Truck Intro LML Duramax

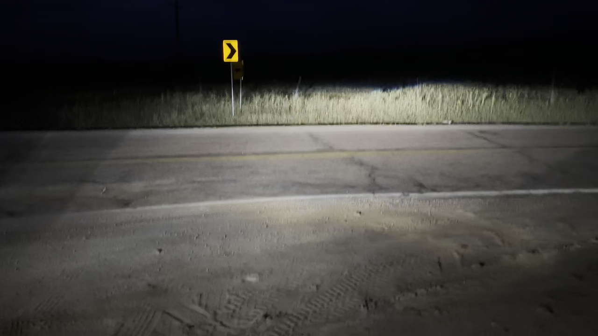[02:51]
more moto d2s 5.0 crisp quality hid system oh let's see going back to the truck headlight's built by me i have some cheap amazon special fog lights
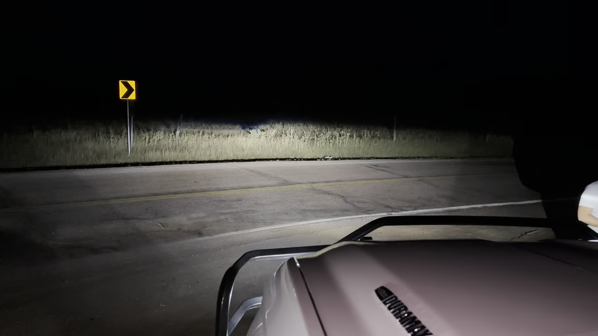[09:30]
crisp cutoff line pure brightness cutoff line brightness but yeah um tuned by easy link i have a switch on the fly hit